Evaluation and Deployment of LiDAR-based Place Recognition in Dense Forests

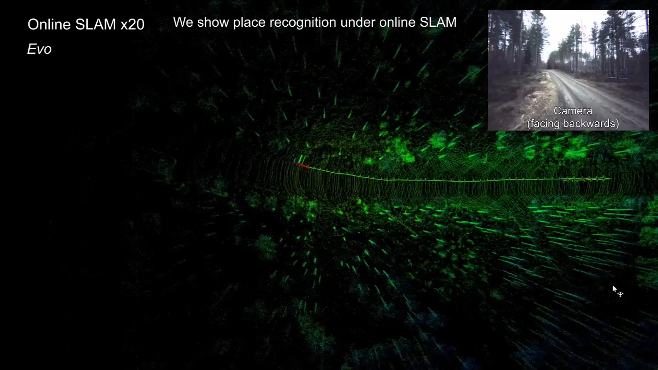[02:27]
In this experiment, we show place recognition on the online SLAM operation.
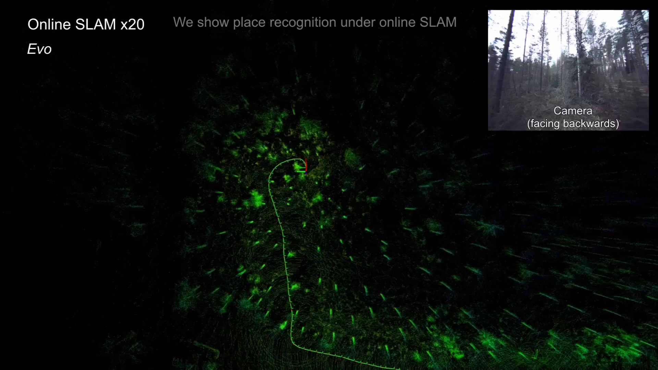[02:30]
The map is built incrementally as sensors move inside the forest.
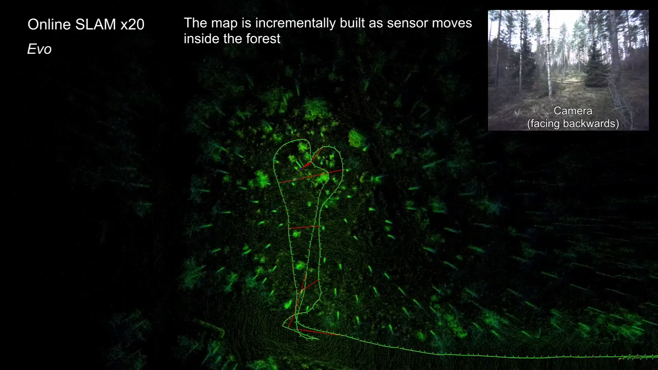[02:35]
Note that there are many frequent loop closures inside the forest.
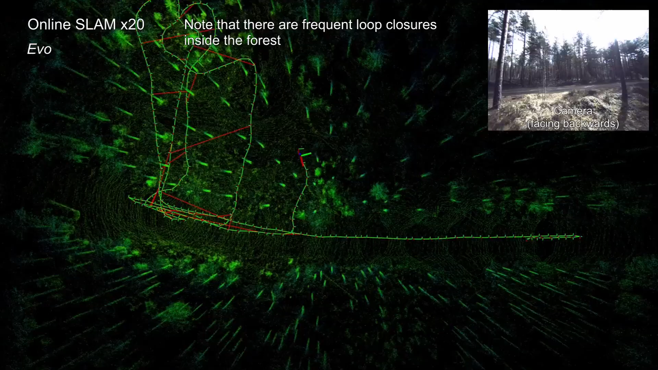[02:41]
Also, we obtain long baseline distance up to 15m between loop closure paths.
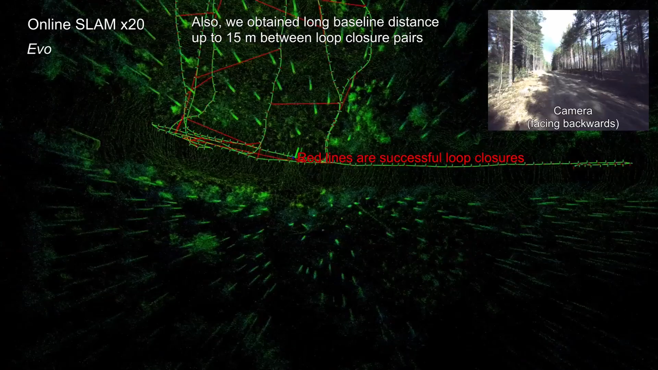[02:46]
Tree trunks are well defined with no evidence of drift.
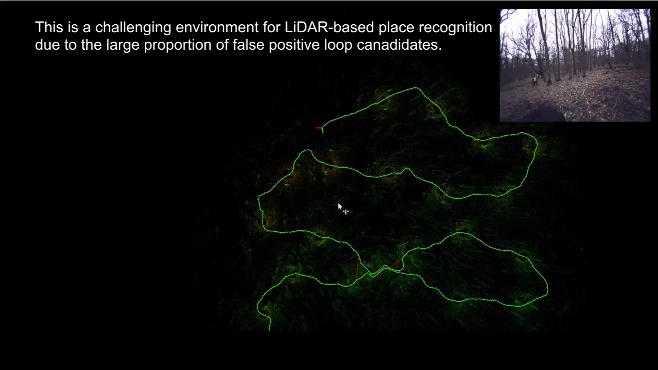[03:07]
This is a challenging environment for lighter base place recognition due to a large proportion of false loop candidates.
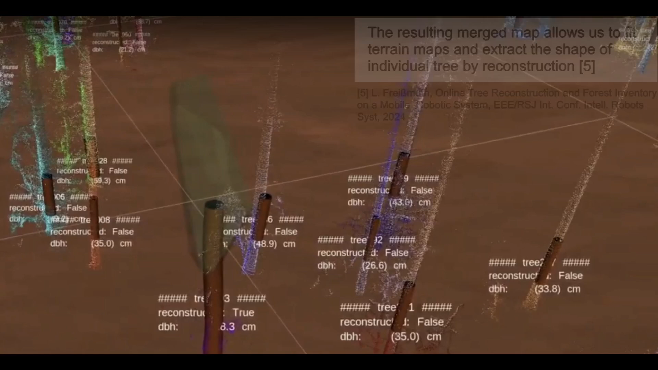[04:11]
The output tree models will be useful in relocalization scenario, providing a prior map of information about individual trees.
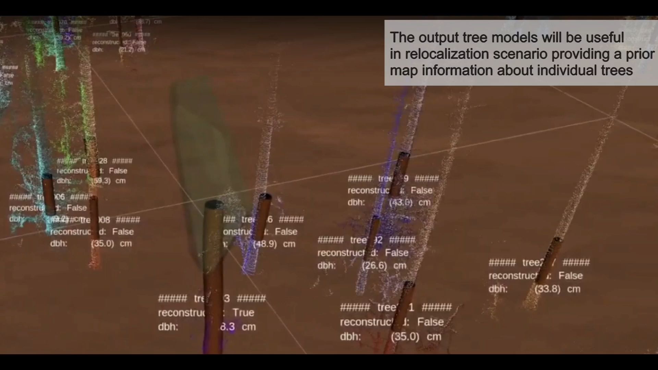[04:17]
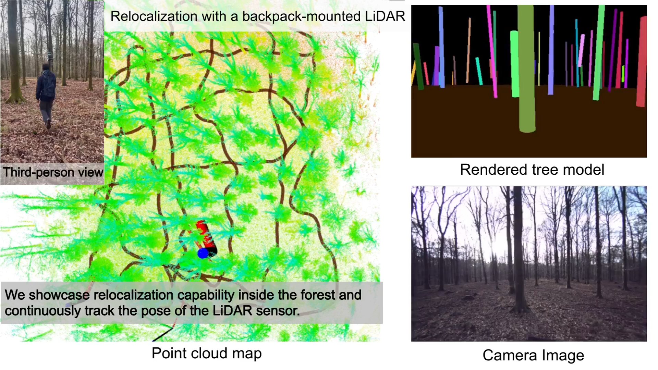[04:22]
We showcase relocalization capability inside the forest and continuously track the pose of the LIDAR sensor.
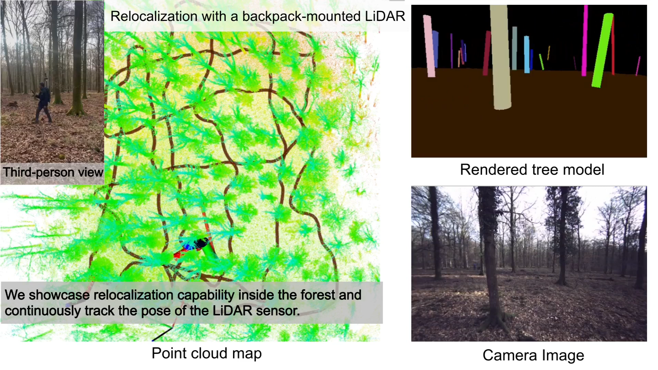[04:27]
The prior map was built using a backpack LIDAR sequence.
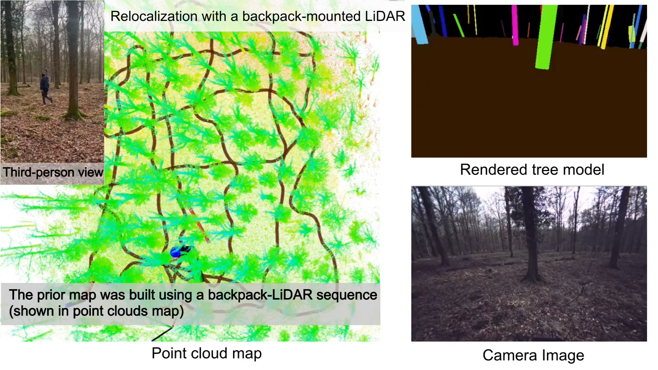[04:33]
A forester is continuously localized within the forest while inspecting the trees.
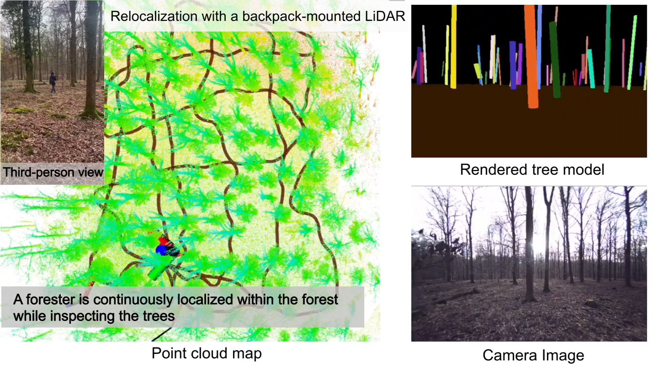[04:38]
This enables a forester to visualize a
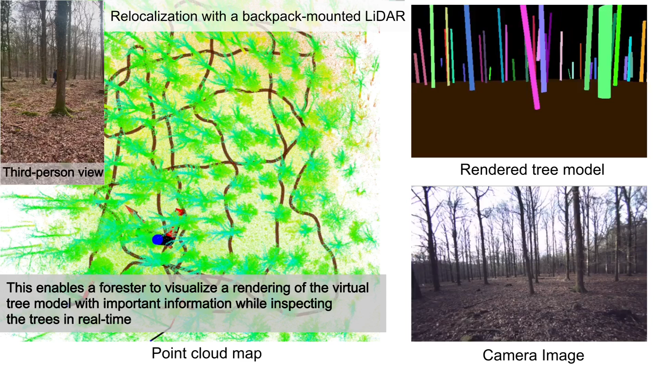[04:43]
rendering of the virtual tree model with important information while inspecting the trees in real time. A lag robot surveys the previously mapped forest by forester.
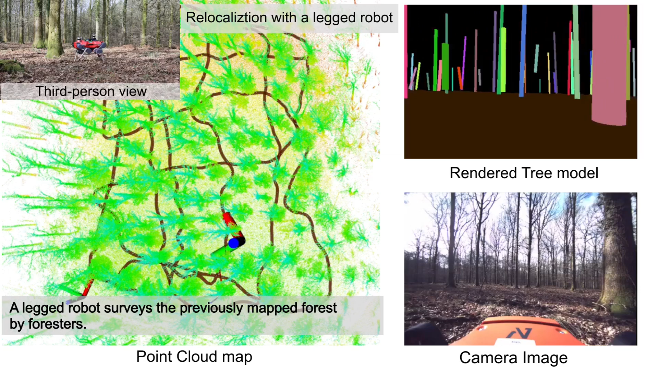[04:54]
A robot is continuously localized while inspecting the forest.